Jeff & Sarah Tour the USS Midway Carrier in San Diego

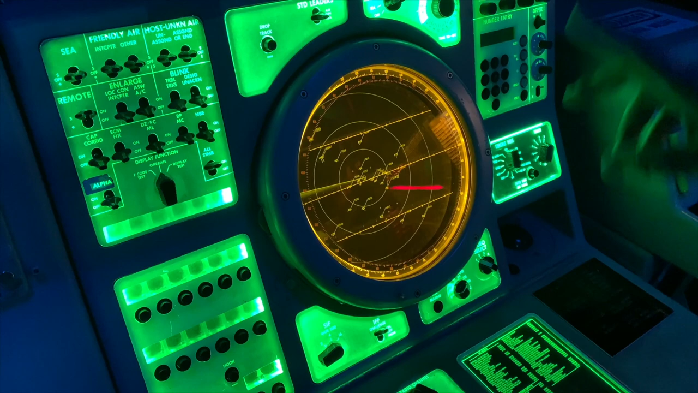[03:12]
What do you suppose they put something in there that made it look like there's stuff in all of those places?